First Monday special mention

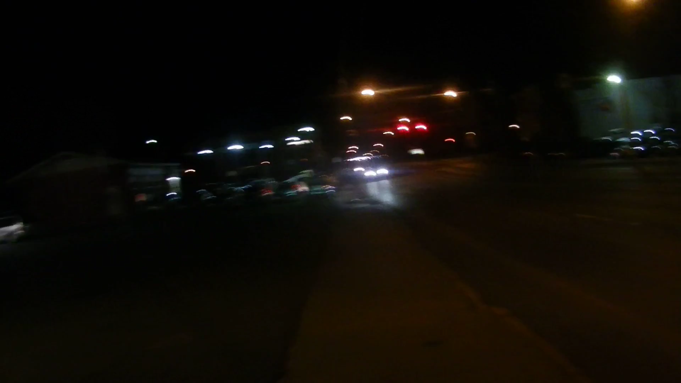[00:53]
which basically 7th and Hamilton, you see the PPL Center. It's on the same side as the Hamilton restaurant, right behind it. Literally, going to Hamilton, you can't miss it, right there, bam, can't miss the entrance. If there's an event going on, you see, especially in the winter, you see valets there. Can't miss it.